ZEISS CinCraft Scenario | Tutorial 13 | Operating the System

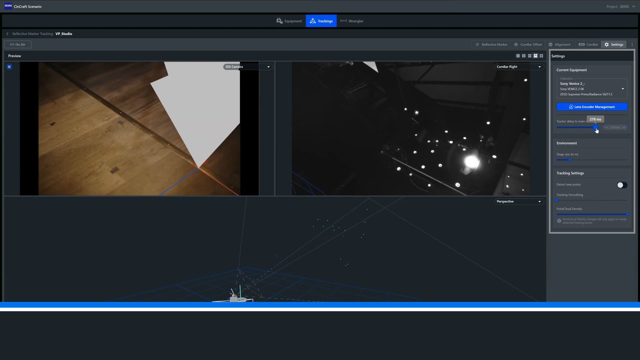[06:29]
the delay setting in the scenario software needs to be adjusted. The easiest way to attain the correct value is to set a zero point in front of the camera and repeat sharp hands whilst manually adjusting the delay value.
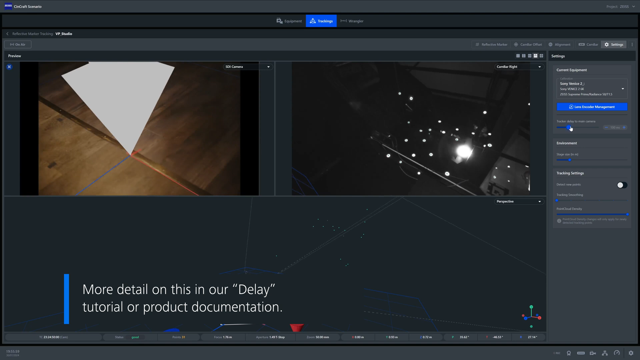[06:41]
You should be able to see the overlay graphic and the camera feed getting closer in sync as the delay is adjusted.
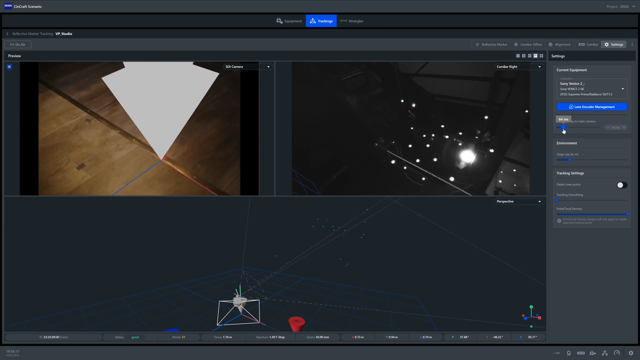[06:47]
It is worth noting that even with your delay set within scenario,